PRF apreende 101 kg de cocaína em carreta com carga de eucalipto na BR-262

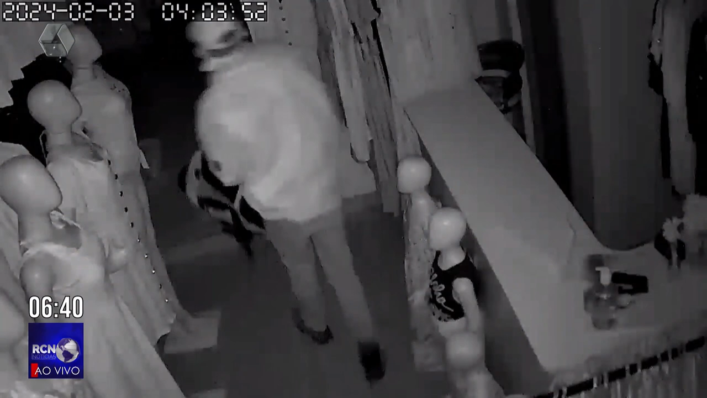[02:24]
E ainda, Ana, a gente aproveita para falar de um furto que foi registrado em uma loja nesse final de semana ali no bairro Santa Luzia, na Avenida Sobral. O marginal aproveitou o momento da madrugada para poder fazer o furto, por uma janela invadiu essa loja, furtou aproximadamente 500 reais do caixa, além de vários produtos. As câmeras de circuito interno registraram toda a movimentação do criminoso, que tranquilamente fez o limpo ali dentro dessa loja e depois foi embora tranquilamente de bicicleta,